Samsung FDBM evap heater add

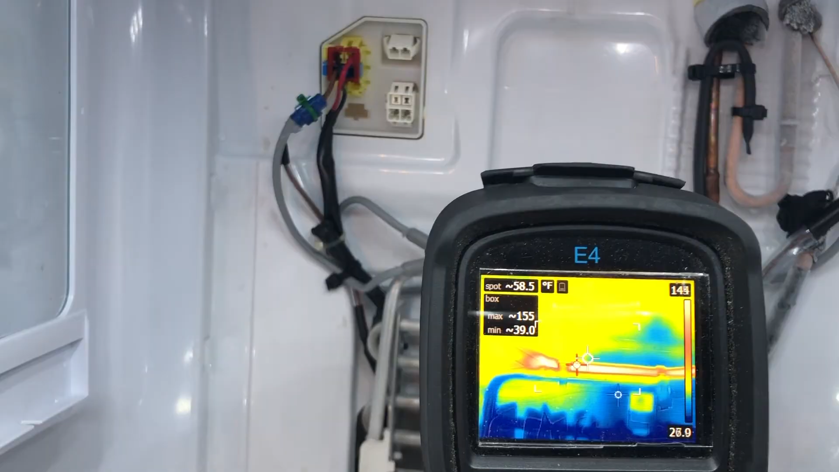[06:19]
On screen: spot 58.5°F, max 155°F, min 39.0°F
uh, thermal imager, and you can see, you know, 157, uh,
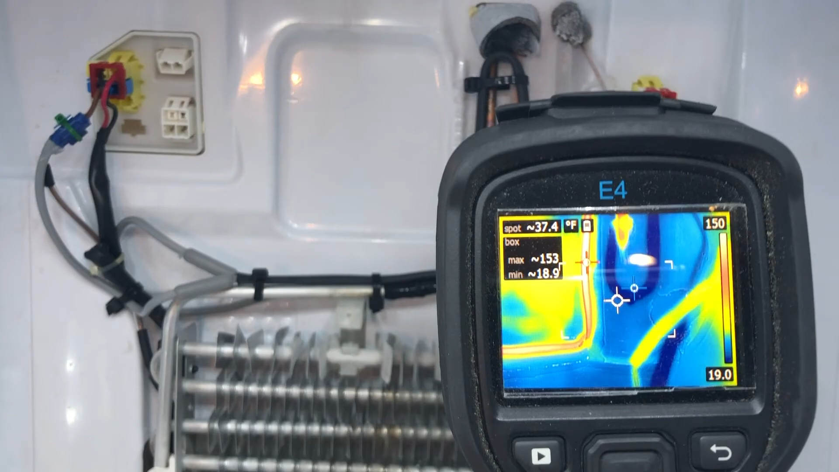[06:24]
On screen: spot 37.4°F
159, so it's not really getting that hot, and this is probably after about, um, five minutes, and it really doesn't get hotter than that.
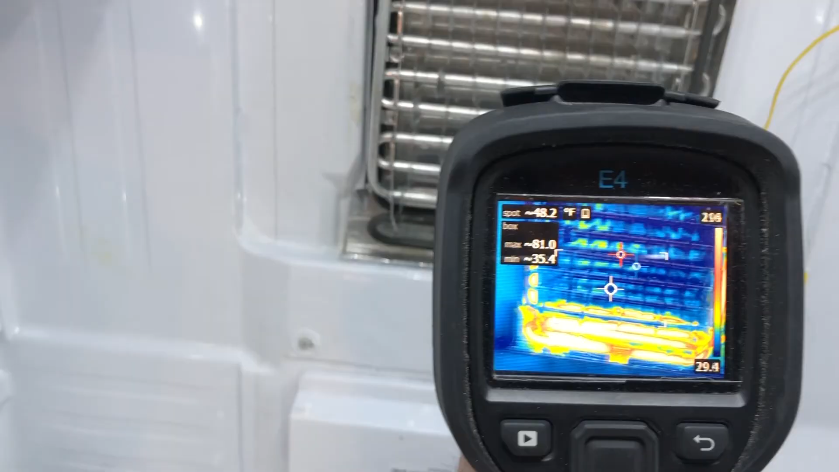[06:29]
Um, I think the, the,
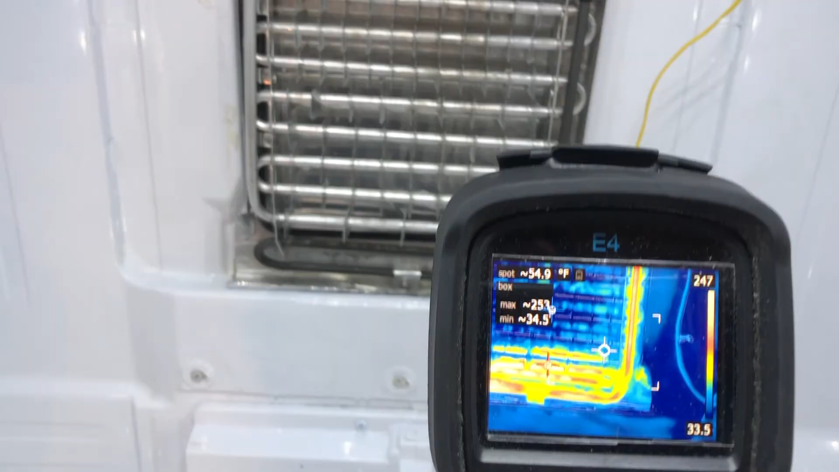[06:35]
the highest I've seen is maybe 165, 170, somewhere in there. So there's after seven or eight minutes of being in defrost, you can see I can touch it for about two or three seconds without,